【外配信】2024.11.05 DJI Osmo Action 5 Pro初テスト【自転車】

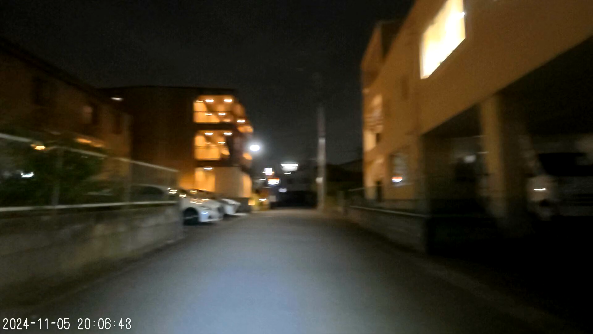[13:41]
段差はまあしょうがないですね。自転車ハンドルにつけてるんでそれは結構強烈な揺れなんでしょうがないですよ。
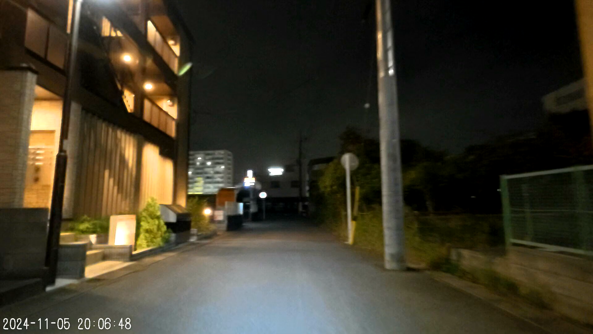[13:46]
昼間じゃないし、明るいところで行きましょうか。暗いし。でもすごいですよ。
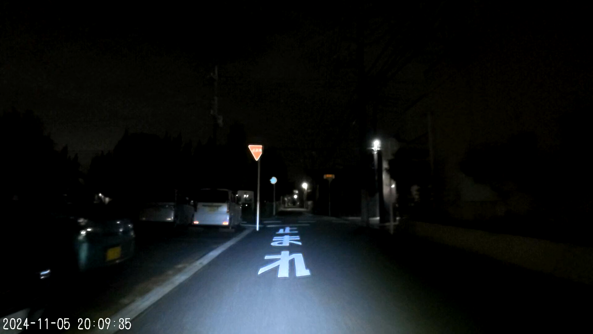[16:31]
ただあの背中にしょうがなくていいのと首につけなくていいんですごく楽です。めっちゃ楽です。昔はこれでやってたんですけど、okay、ただこれが今一番狭い画角なんでちょっと走りながらいじると本当良くないんですけど、広いモードにするとこんな風にこんな風になります。とりあえずこれでいくか。はい、はい、昔はガビガビでしたよ GoPro。
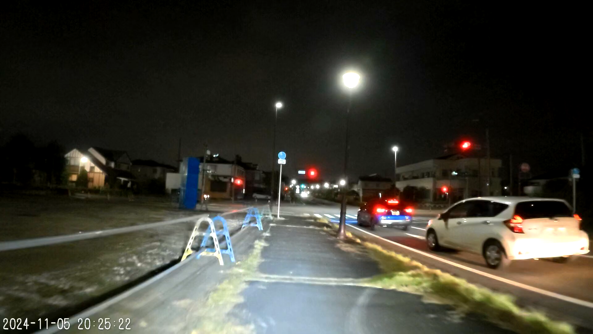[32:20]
い。それは、センサーサイズが小さいのと、オズモポケット3より、それプラス、あとやっぱりノイズをね、どうしても出やすいんで、ちょっと変えましょうか。じゃあ、はい、これどうですかね。今シャープネスをちょっとマイナス1から標準にしました。で、画角広くしましょうか。ロックスティープラスから、あ、ごめんなさい、狭くしていい、あっと広くしていいですかね。よいしょ。
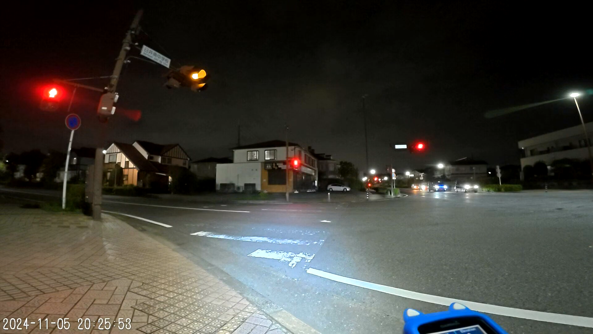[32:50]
はい、追いついてないのはあれかもね。こんな感じで広く映って、広く映って揺れなければ、映像綺麗なままだと思いますよ。
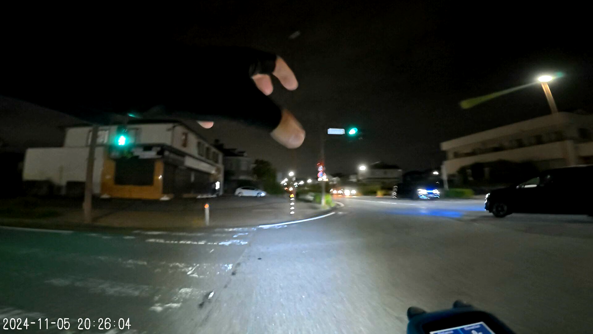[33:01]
こう振動、微振動が画質を落とすんで、よいしょ、こういうのね。ゆっくり走ればそんなことないと思います。
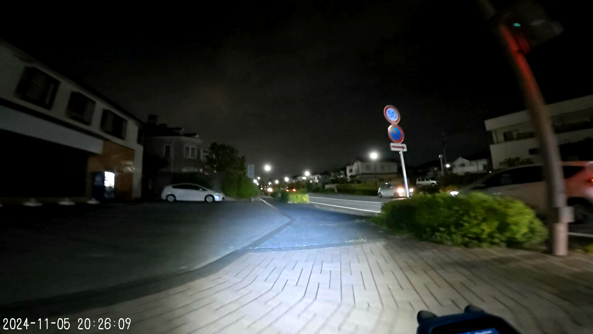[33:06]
あと僕の首につければ、そうそう、落とす。シャッタースピードはいじることができないです。おそらくですけど50分の1秒だと思います。
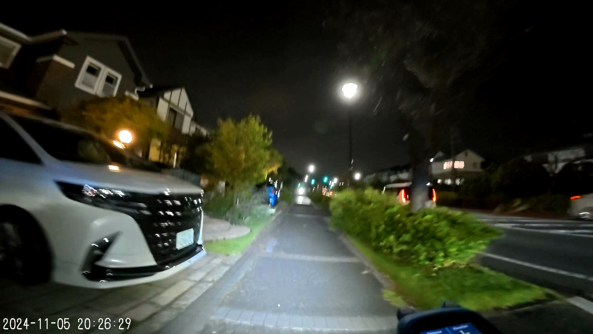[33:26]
50フレームでやってると思ってます。
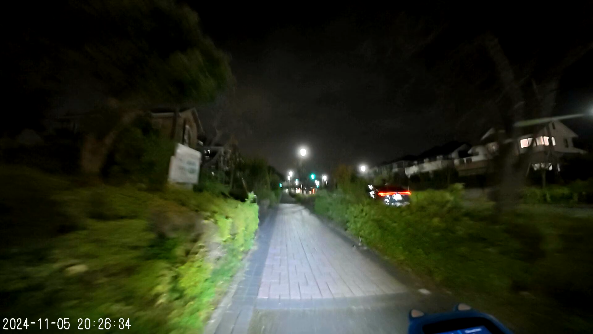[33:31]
設定画面はないです、シャッタースピードとかの。ウェブカメラモードの際は細かい設定は、音声も何もいじれないです。
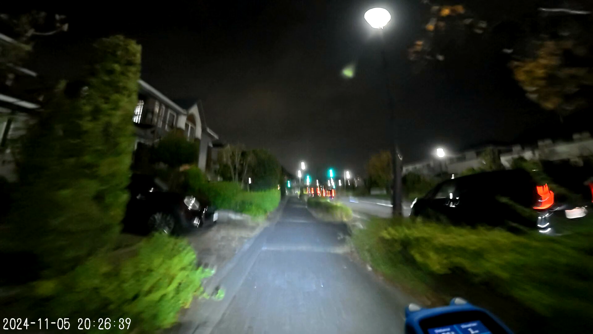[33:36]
ミュートもできないです。ハンドルにつけてるんで、今空気圧も高いし、この道が悪いと、多分ね、手で持ってたら違うと思う。そうそう、今ウェブカメラです。そうですね、熱で落ちるのもないですね。首につけてたらまた違うと思うんですけど、今日首につけるやつはこっちのアダプター持ってきてないんで。なるほど。
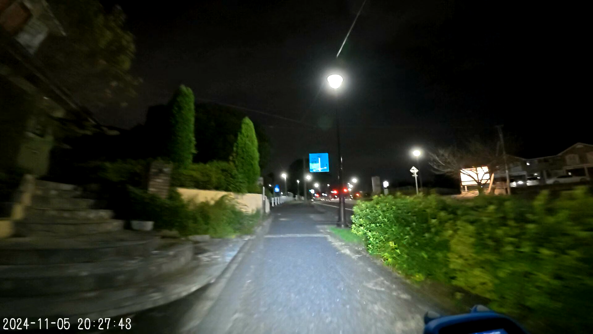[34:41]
手ブレ補正は今弱くしてるからですね。強にすれば違いますよ。結局強にすると画角が狭くなるんで、
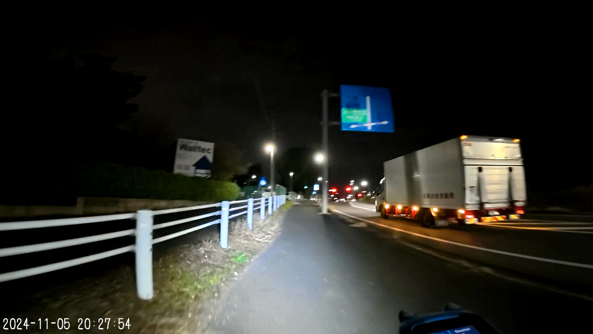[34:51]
それをいつでもできるから、ちょっと試しにまずは一番ブレのひどい状態でやってみて、そこから9キロぐらいですね。アルミフレームなんで、ただ荷物積んでるから、今じゃあ画角狭くして、今これがロックステディの超広角で、一番強力なやつにしますね。はい、
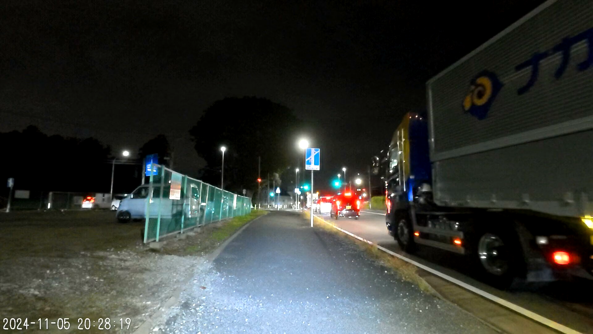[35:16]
歪み補正プラス手ブレ補正、一番強力なホライズンバランスプラスってやつです。水平維持、明るい。
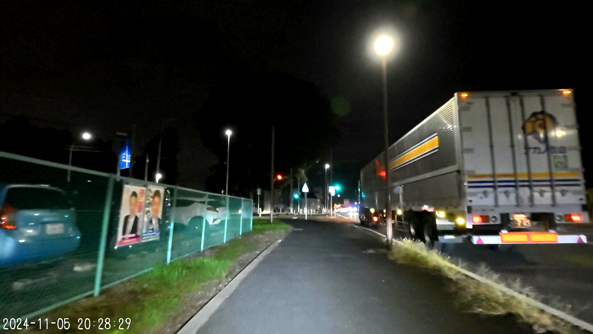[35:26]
ISO感度25600まで上げられるから、多分その辺もいじれば変わると思う。してないです。細かい設定をしてあげれば多分違うと思いますよ。ちょっと待ってね、そこ先でもう一回止まりますわ。かな んですよ。です、で、2万5600まで ISO 感度上げるとガビガビになるんで、
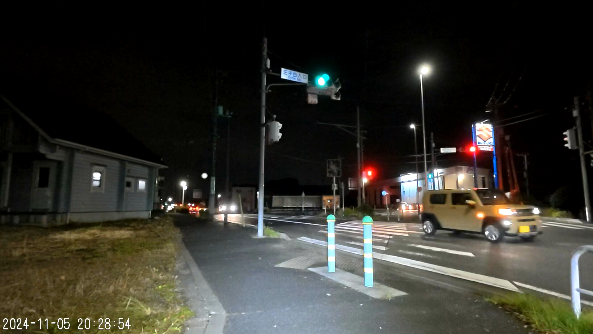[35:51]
昔のカメラじゃ考えられないんですけど、露出をこれぐらいまでね落とせば多分かなり画質綺麗ですよ。
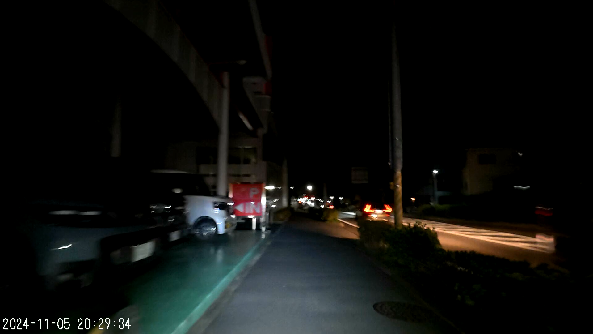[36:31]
これが自然ですね。強制的に画質上げると、画質じゃないや感度上げるとガビガビになるんで、なので設定をいろいろいじりながらテストして十分ですね。うん、明るすぎたんですよ前の夜が。これが一番今までと同じ感じ。うん、2万5600とか ISO 感度、写真じゃもうまず普通のカメラで使えないですからね。
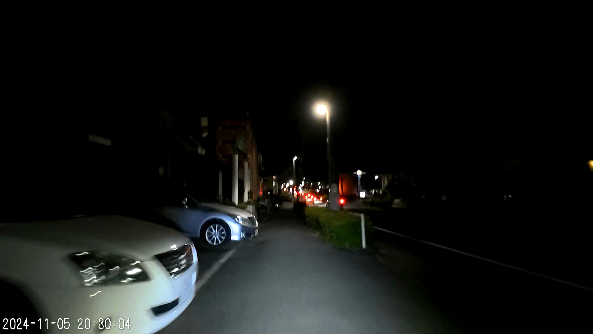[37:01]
ガビガビですよ、2万 5600ISO 感度。僕の写真買った一眼 ISO 400ぐらいしか使えなかったですもん。今ね動画で2万5600とか使える、うん、ですね。だからこんな豆粒センサーでここまでやれるのは本当にすごいと思います。